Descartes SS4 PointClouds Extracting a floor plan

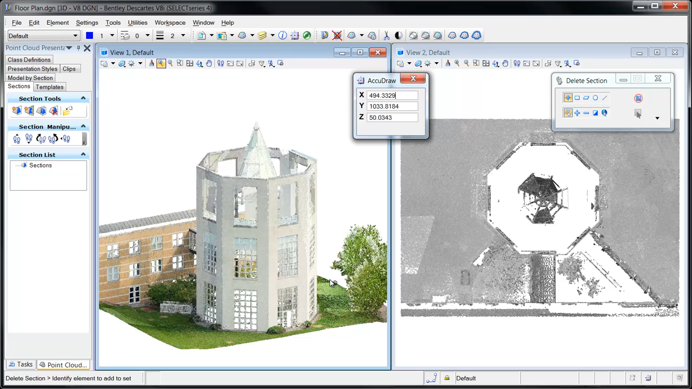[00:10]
This tower is part of the Moeller Centre at Churchill College that's located in the historic city of Cambridge. A section of the point cloud will be created to enable digitization of the tower's floor plan.